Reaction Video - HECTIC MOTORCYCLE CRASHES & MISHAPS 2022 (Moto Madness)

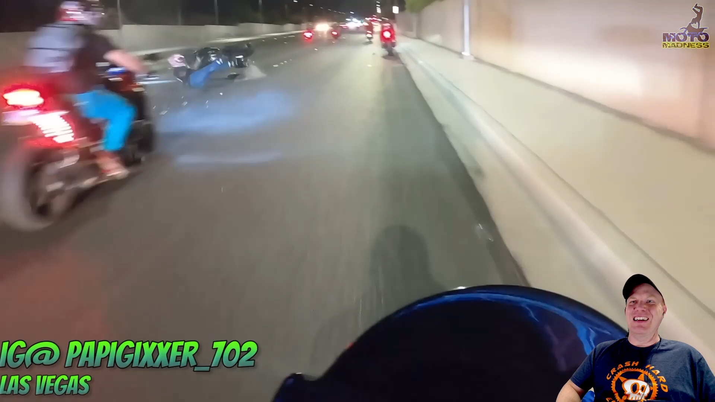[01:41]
Love it, man. Another one bites the dust. Oh yeah.
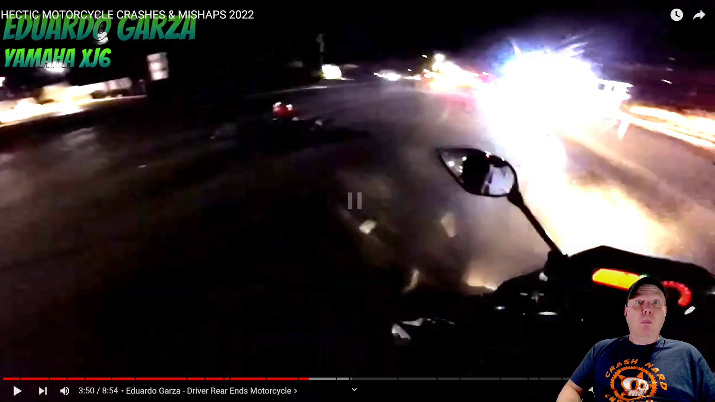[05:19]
What? That car just blasted through them.
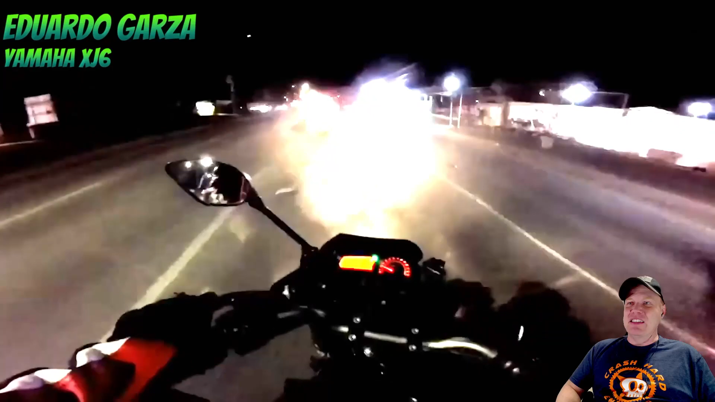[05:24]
Oh, I hope no one was... See, that's out of your control. You can't control what somebody is doing with what could be considered a weapon behind you.
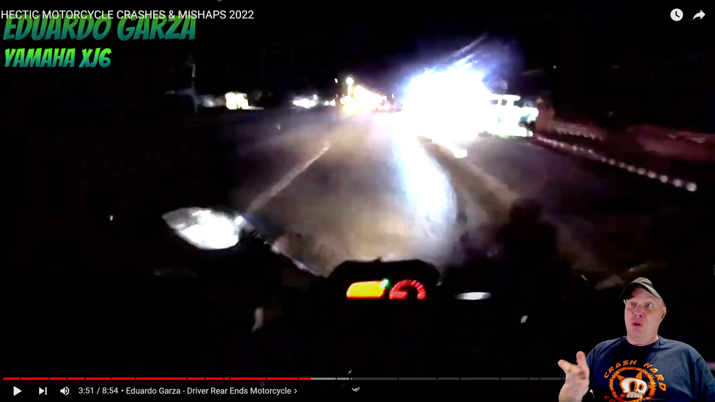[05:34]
Now, whether it was intentional, accidental, doesn't matter. That is serious. That right there is something to get mad about. That would be where, even if that driver pulled over and I'm this guy, that's okay. I don't know if I could control myself. I probably... Yeah, there might be, I might be going to jail or prison. Yeah.
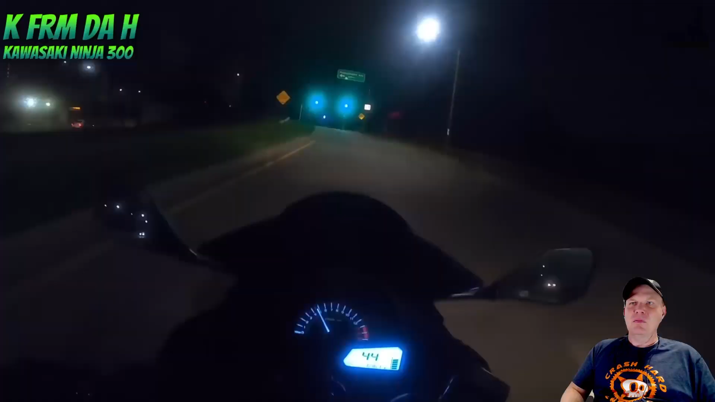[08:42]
Whoa! I'm guessing he did not see the little curve.